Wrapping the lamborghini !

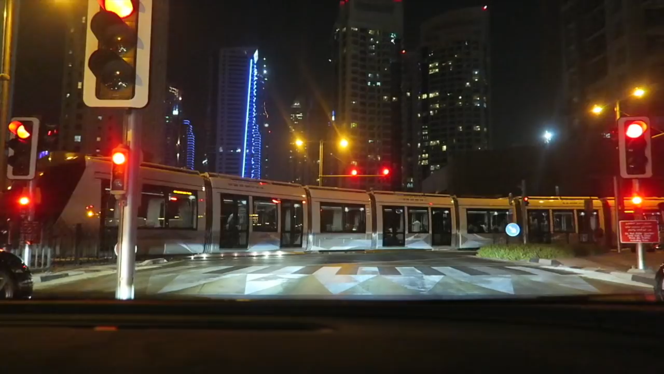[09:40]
know that's the tram system by the way which i'm just trying to record for you guys pretty cool right yeah